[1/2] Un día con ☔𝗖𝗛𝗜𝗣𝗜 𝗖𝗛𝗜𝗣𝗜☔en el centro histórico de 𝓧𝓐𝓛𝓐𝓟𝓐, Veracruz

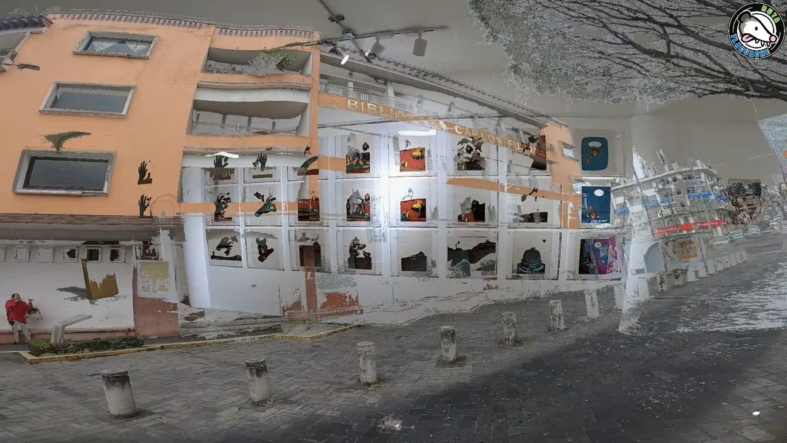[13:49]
De frente a la Pinacoteca encontramos la Biblioteca Carlos Fuentes,